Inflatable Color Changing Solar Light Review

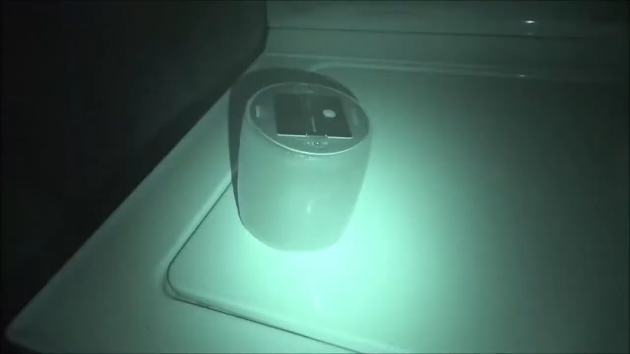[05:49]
i got you night vision just for a second it
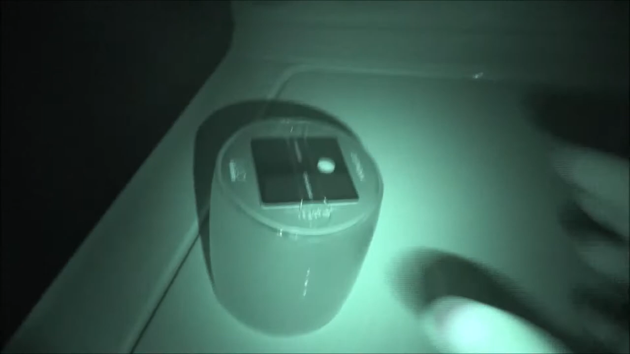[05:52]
doesn't sit very straight but i think it's